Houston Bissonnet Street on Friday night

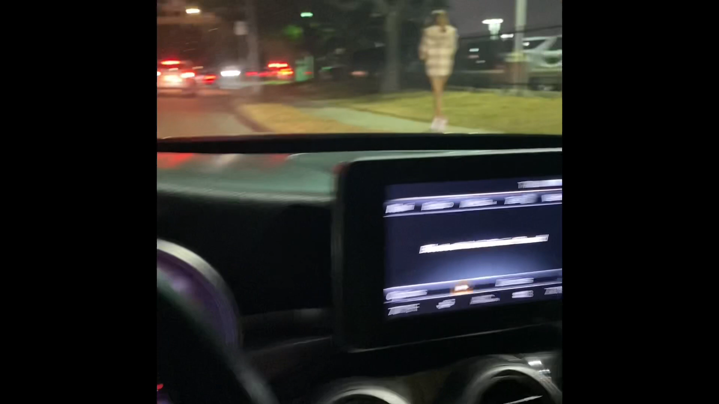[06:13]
take your chance getting you know possibly robbed possibly
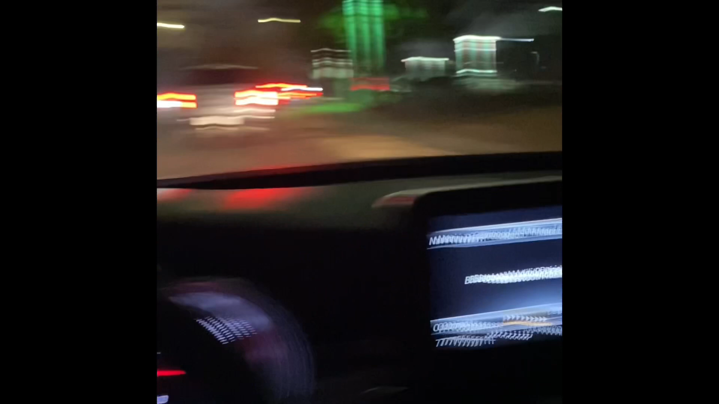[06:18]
shot at possibly having someone try to jack you you know it's not a
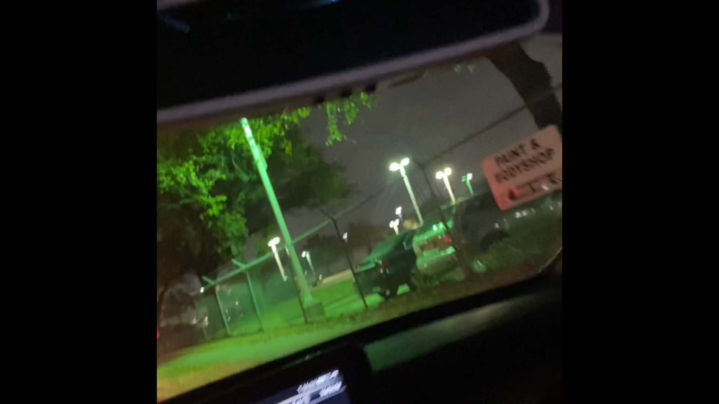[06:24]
fun place that that you really want to be at late at night um you know down here especially like i said right now it's close to midnight look right
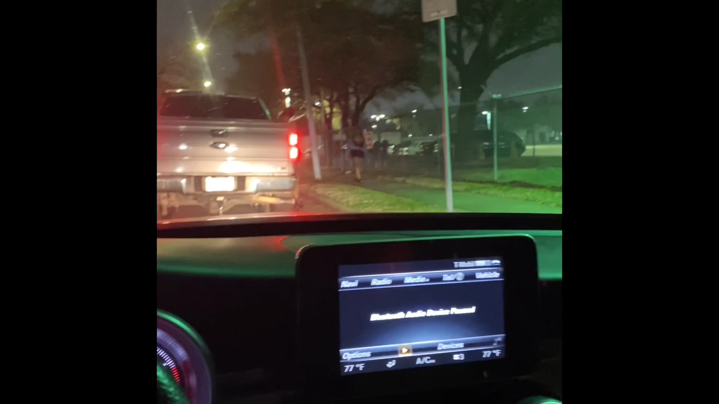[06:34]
there this guy holding up traffic because he's trying to pick up somebody so i'm here trying to uh trying to to turn
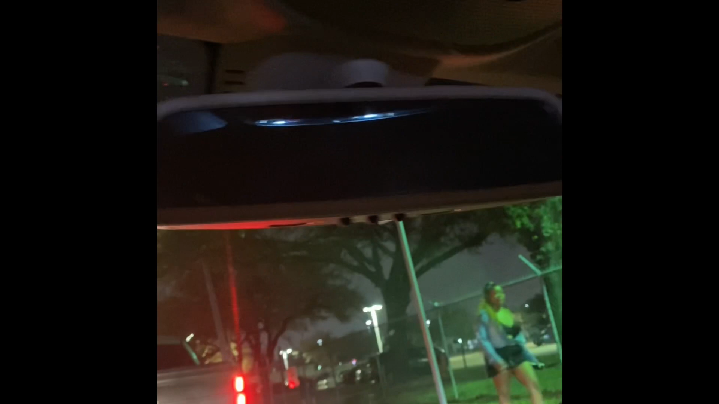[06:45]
and uh thank god i just turned look at this long line of dudes man this is somebody's dad brother uncle nephew cousin look at
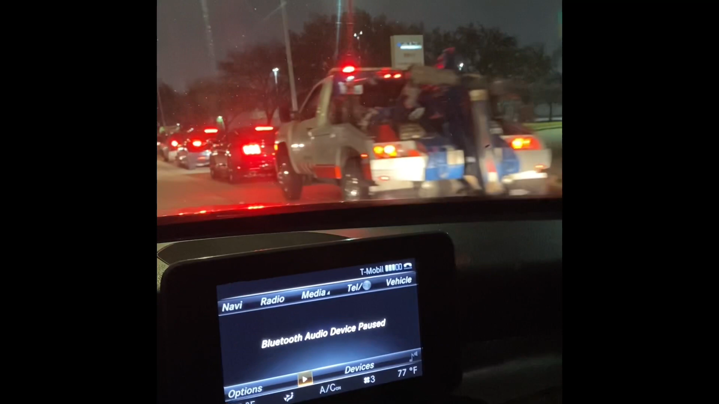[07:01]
this got the wrecker guy out here again trying to look for wrecked cars but all he's gonna find is some wrecked some red kitties
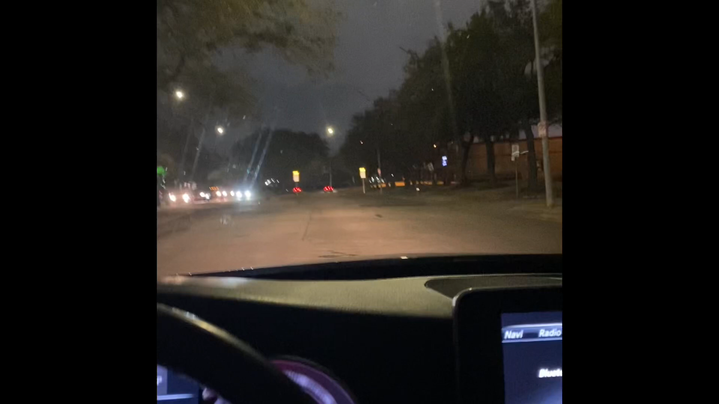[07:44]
look at these guys man like gosh look at all this line of look at this long line of cars guys this goes to show you how if if this kind of stuff was legalized you can make the government can make some
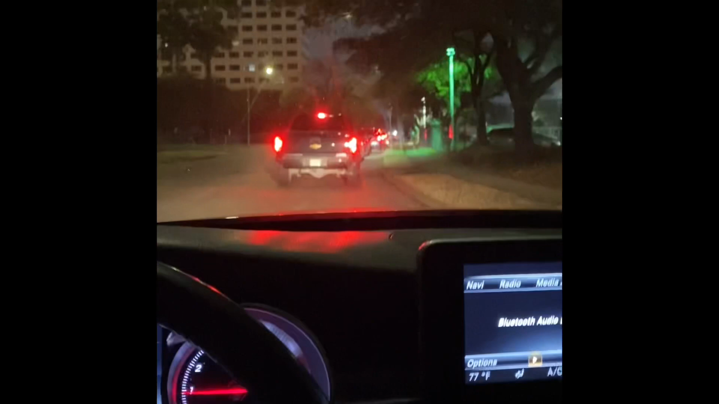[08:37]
and they're all trying to get at that one snow bunny that i seen i think that was like basically in her underwear
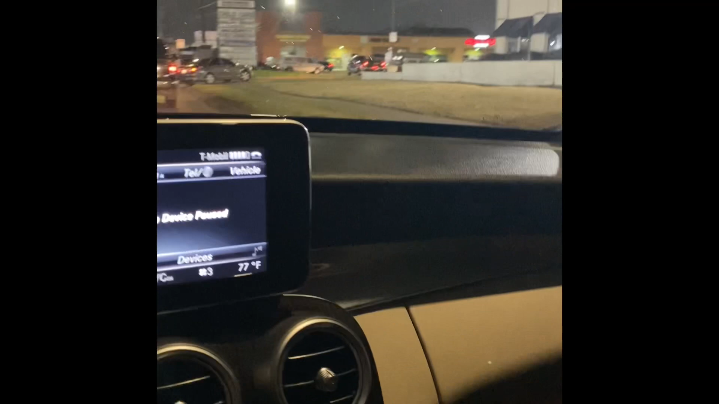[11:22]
i think they're owned by twin peaks but it's the latino version and yeah man so a lot of guys out here like i said it's almost midnight a lot of dudes trying to find a date trying to pick up the kitty
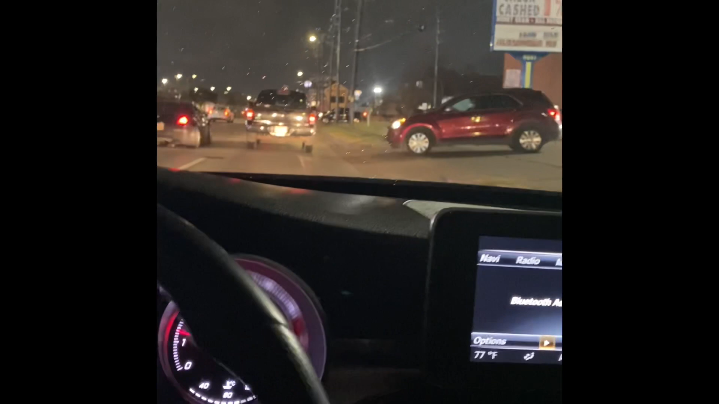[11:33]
cat driving like shit driving like crazy maybe some of these dudes on one or had a few too many and they are here looking they are here looking for some some some action as you can see there's some there's some right there passing by and uh yeah man so even with a little light sprinkling kitties are still out here looking for them kitty catches all right so like comment subscribe